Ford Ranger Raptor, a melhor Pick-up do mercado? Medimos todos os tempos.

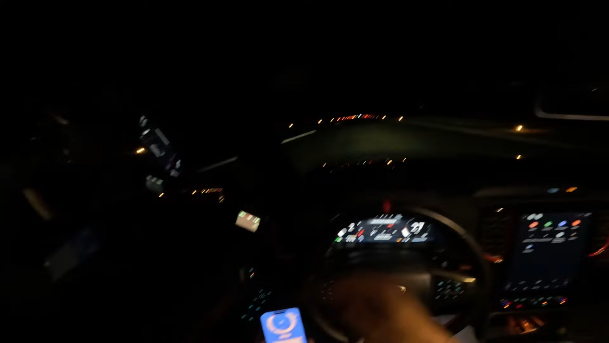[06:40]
Pela distância dos cones que eu tô vendo. Aqui estamos numa pista fechada, tá, pessoal?